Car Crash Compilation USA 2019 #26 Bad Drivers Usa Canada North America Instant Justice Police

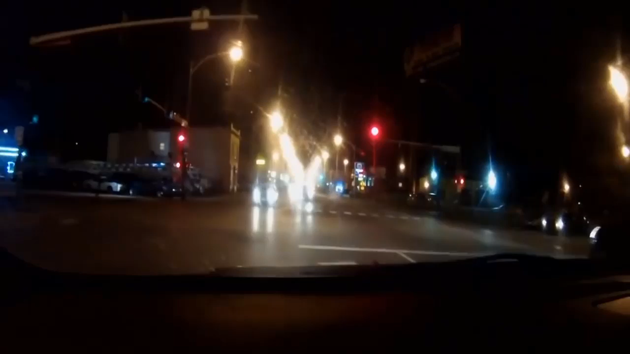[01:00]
As I'm coming up to the stoplight to get onto the highway right here, straight out of nowhere comes this guy. Hits my car like he was aiming for it. And conveniently enough, there just so happened to be a Chicago cop sitting right there who sees the whole thing and pulls up into the middle of the intersection to check it out. The driver that hits me backs up,
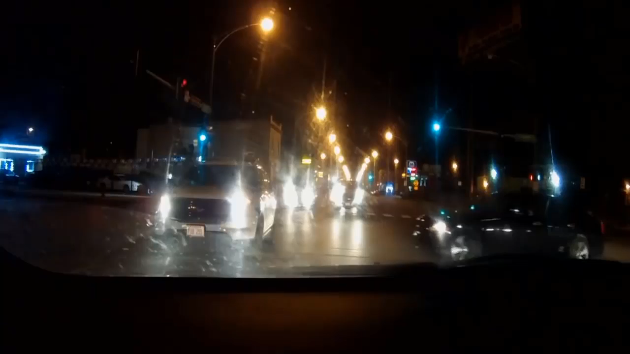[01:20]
and right about here it becomes clearly obvious that he's going to take off running and head straight for the highway. Gets on the ramp that's just a few feet right there. The police back up to go chase him, but within a few feet you can see the brake.